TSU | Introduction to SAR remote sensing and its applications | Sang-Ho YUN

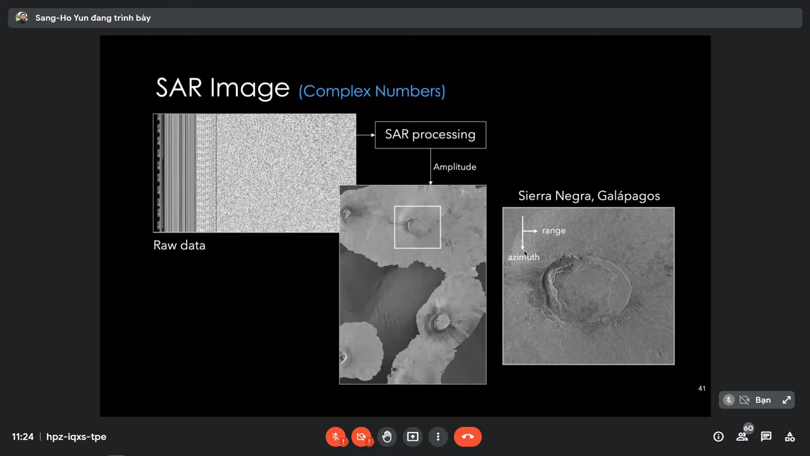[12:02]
But once you do SAR processing, you start seeing features. In this case, it's the Galapagos Island, a volcano in Galapagos Island. Is this range and azimuth direction? It's a blow up of this area, flank of a volcano, Sierra Negra volcano, which was my PhD study area.
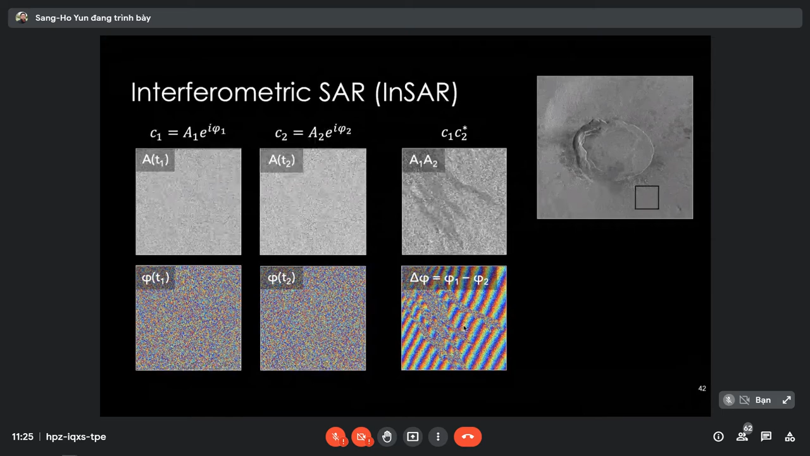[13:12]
meaning multiply the complex conjugate of the second SAR image to the first one, you get multiplication of amplitude, but you get phase difference. And then you start seeing some feature. We call this complex interferogram, and this phase map, phase difference map, we call that interferometric phase,
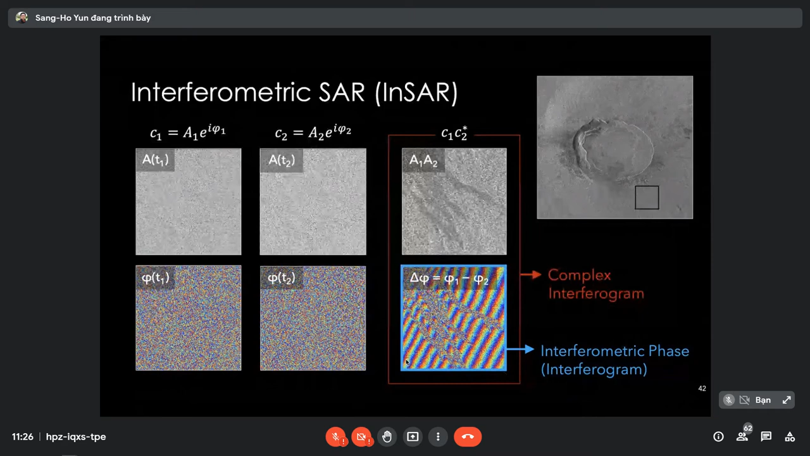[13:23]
or in short, interferogram. Now let's look at interferogram in more detail. Interferometric phase has different components.
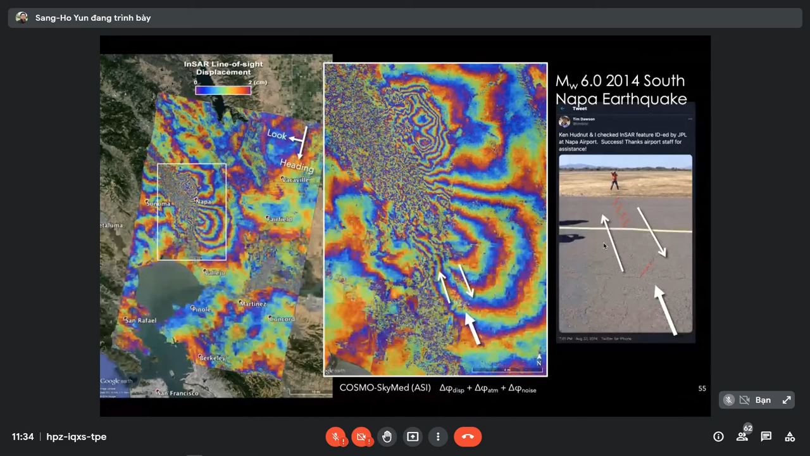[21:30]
And this is a typical crack pattern when there's this strike slip faulting occurring. And once you produce this detailed ground displacement, what do you do with it?